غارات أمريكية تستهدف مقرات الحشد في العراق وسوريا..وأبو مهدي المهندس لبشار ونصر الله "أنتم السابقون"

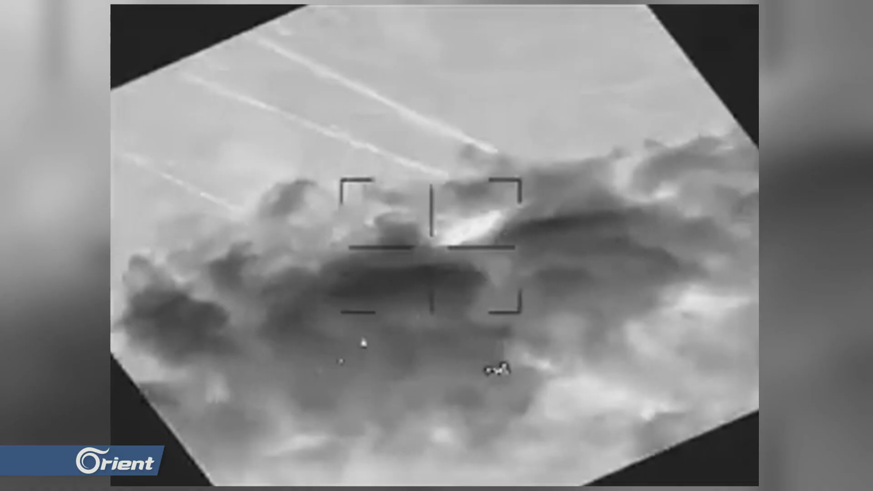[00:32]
بيان للجيش الأمريكي طالت خمسة منشآت ومخازن ذخائر
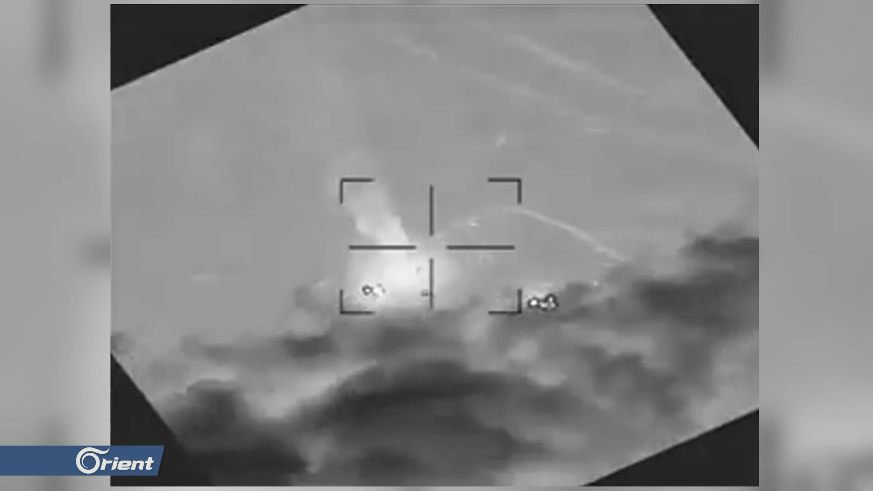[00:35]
للميليشيا
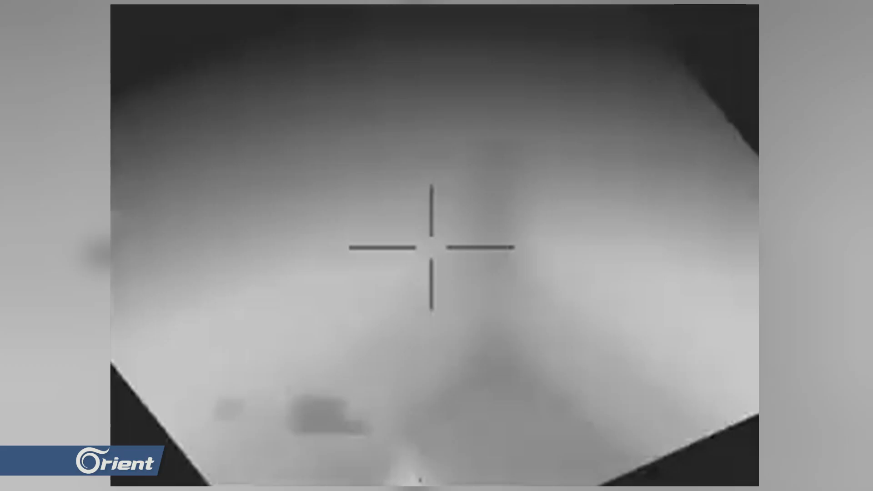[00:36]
ثلاث
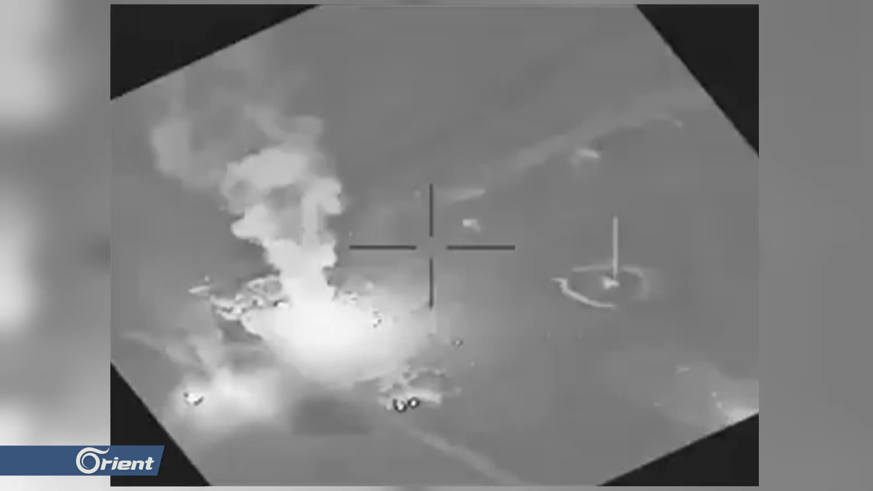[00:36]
منها غرب العراق واثنتان بمنطقة البوكمال شرق سوريا